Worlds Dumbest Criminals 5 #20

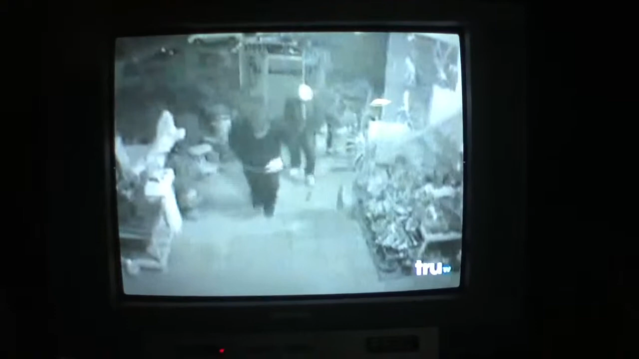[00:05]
In the Wilshire section of Los Angeles, two men approach a home.
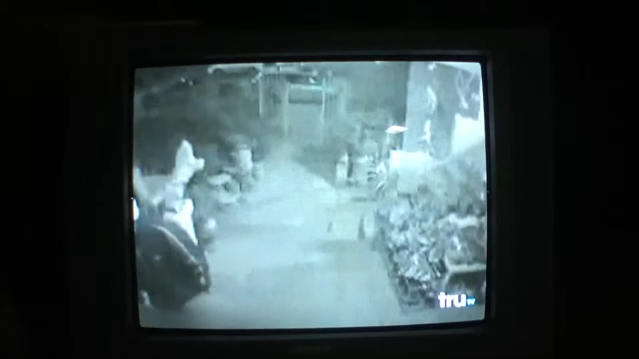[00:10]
When the owner answers the door, a violent home invasion occurs. Get out of the ground!